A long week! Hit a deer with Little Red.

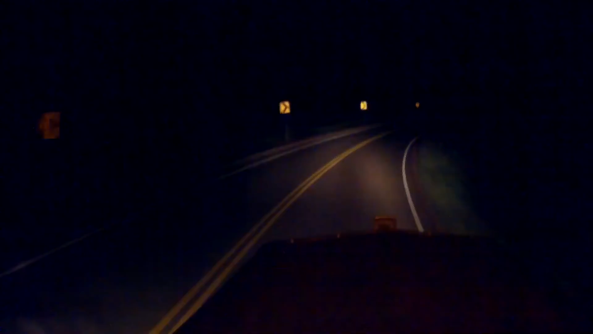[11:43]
He was in my lane. I was actually in the left-hand lane whenever I hit him on a two-lane road. So, you know, I tried my best to get him, get out of the way.